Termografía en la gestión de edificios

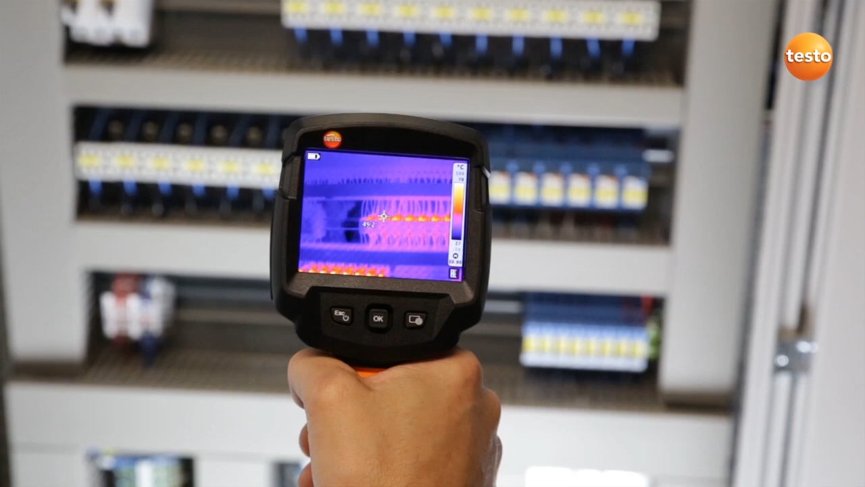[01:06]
In the switching cabinets for our ventilation system,
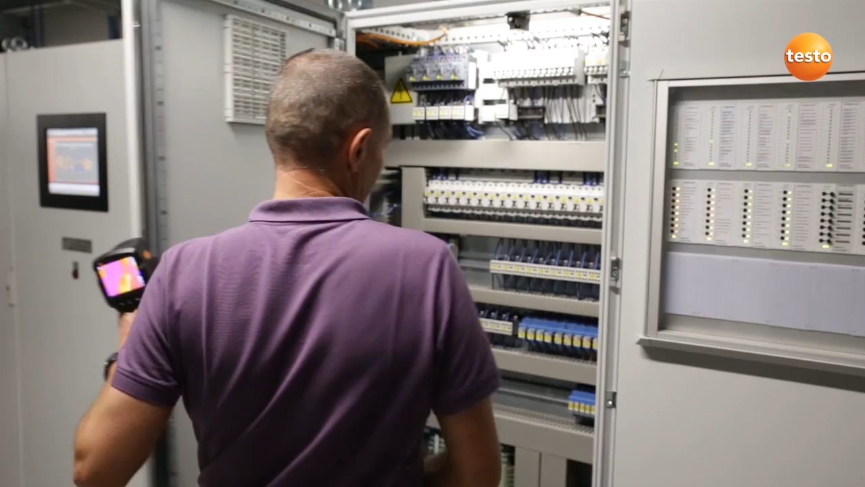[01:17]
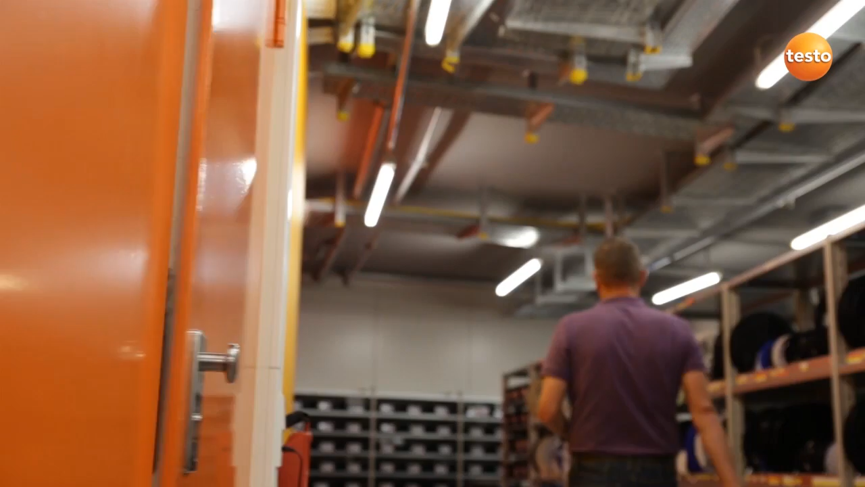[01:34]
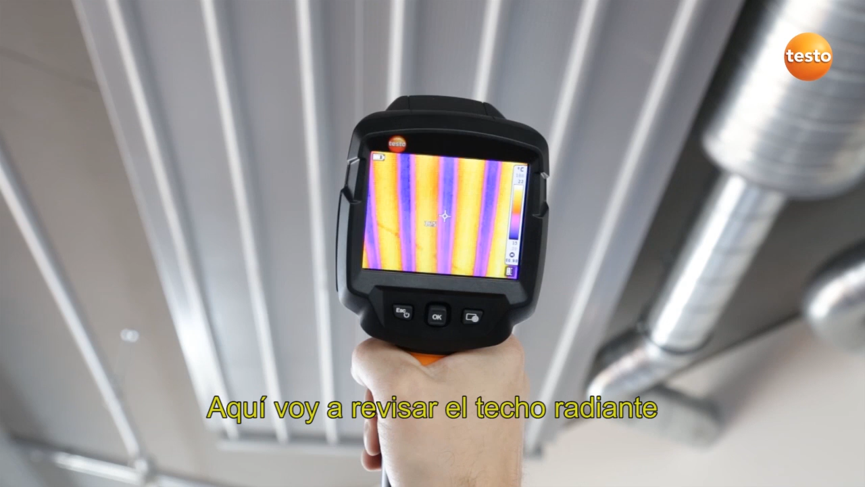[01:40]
I'm now checking our sealing radiators, which provide heat in the winter and cooling in the summer, so that our production rooms have the right temperature.
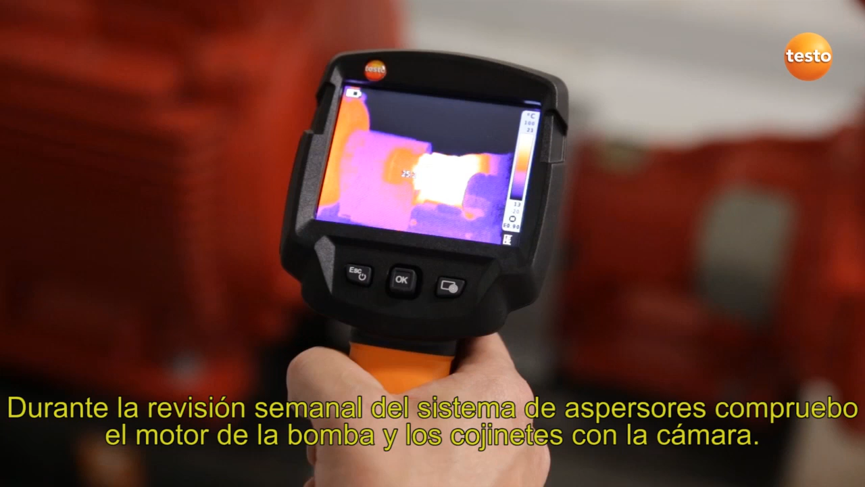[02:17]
Once a week I use the imager to check the pump motor and bearings of our sprinkler system.
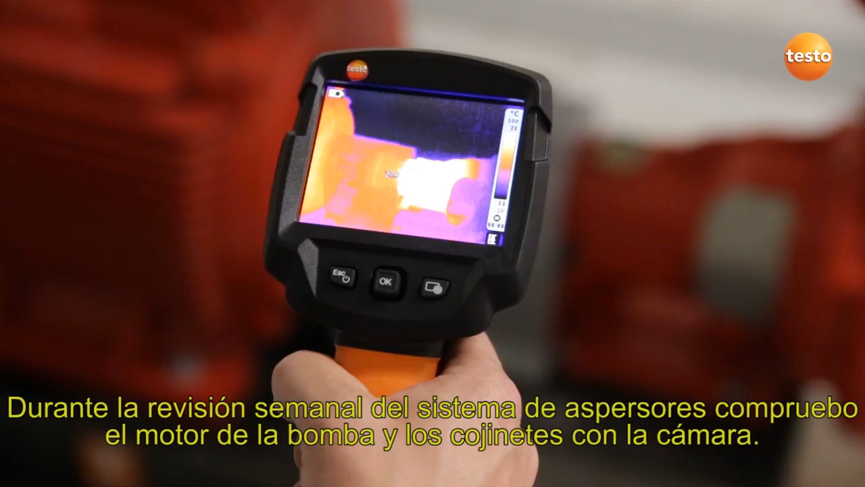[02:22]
I'm checking the temperature on our